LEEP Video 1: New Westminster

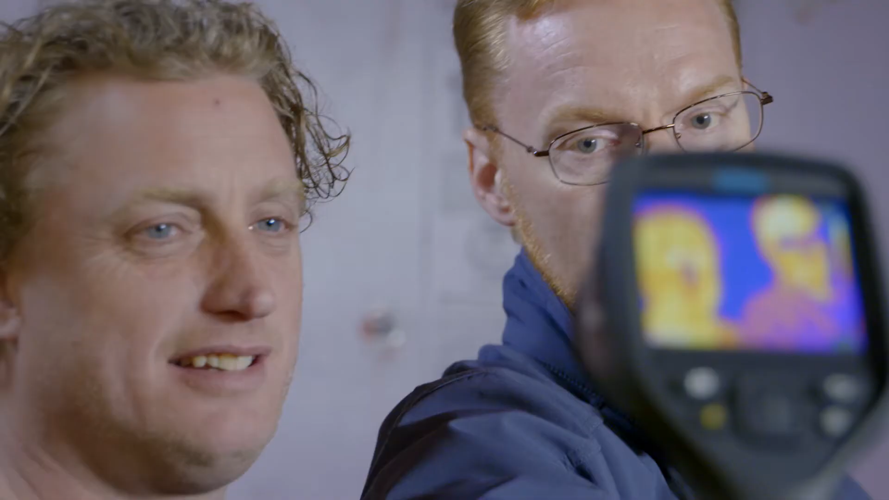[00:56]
It tells us which part is warm, which part is hot.
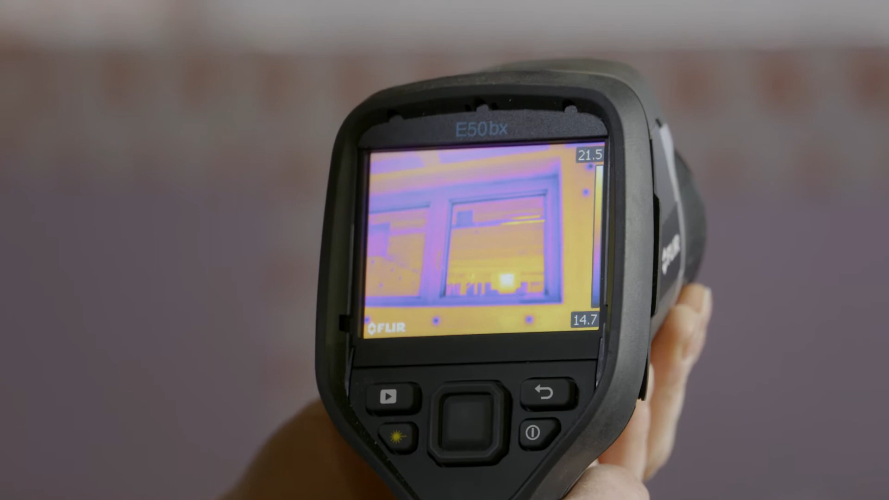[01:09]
Now we look at the walls.
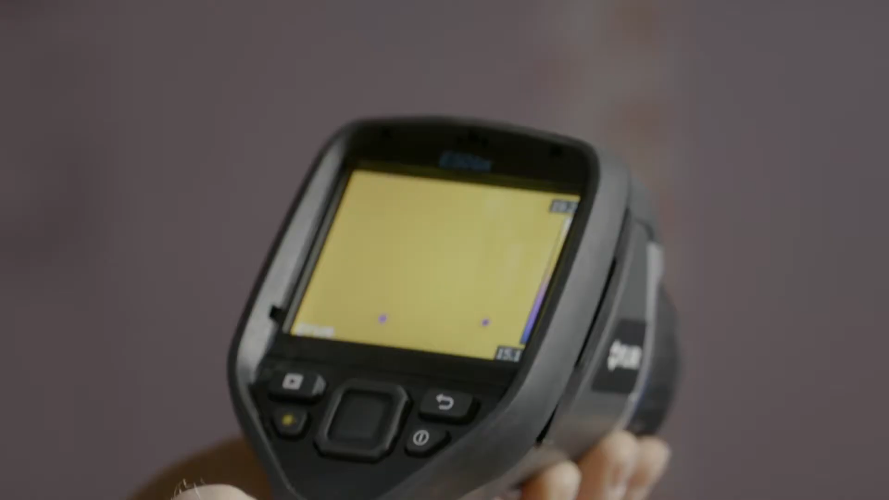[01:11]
You can see no thermal bridging through the insulation.